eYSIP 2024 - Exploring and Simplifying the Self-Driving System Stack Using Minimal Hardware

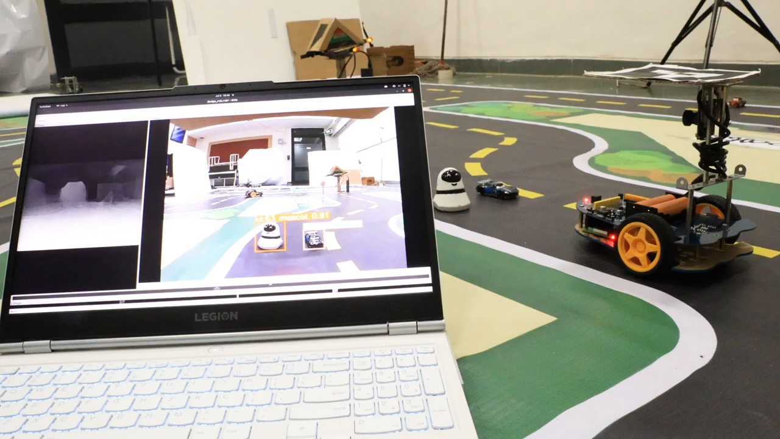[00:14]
while even if we detect the object we need to know where the object is placed at what distance from the camera so